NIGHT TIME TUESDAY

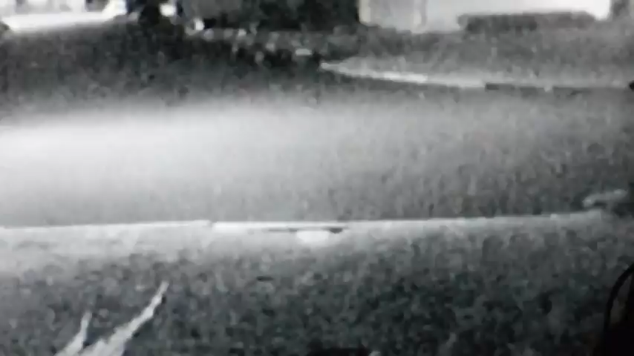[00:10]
Oh! There's Fluffy Tail White Kitty! Haven't seen you in a while. You're looking a little nervous there. Is something after you? Go pop down the storm drain or just check it out?